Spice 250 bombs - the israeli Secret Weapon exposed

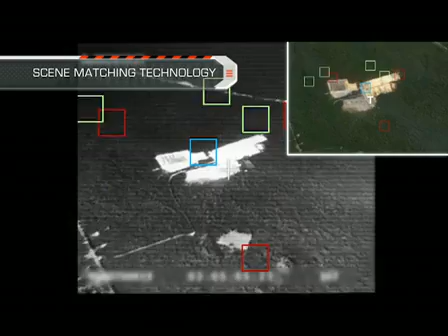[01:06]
target's pre-planned reference data in order to identify the target and lock onto it.
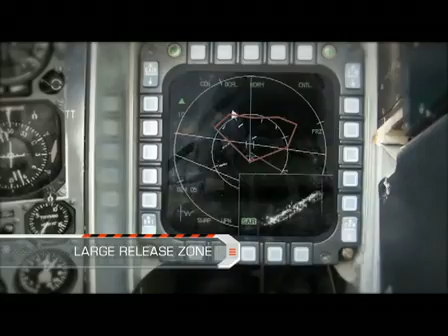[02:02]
The large release zone presented to the pilot makes in-flight operation easy and flexible.